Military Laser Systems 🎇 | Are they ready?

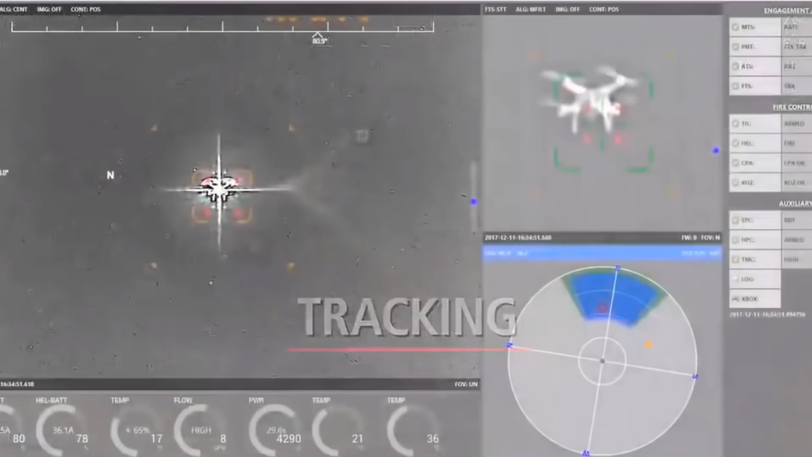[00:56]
This was made very evident when Lockheed Martin and the US Army recently announced that there was a successful test of a 60 kilowatt laser system.
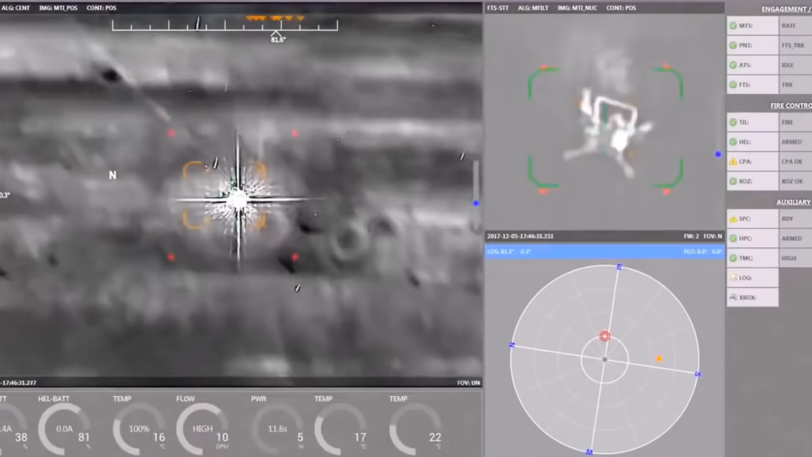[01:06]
More and more nowadays are coming out and for the most part, as you can see in this footage, they're being designated for taking out UAVs,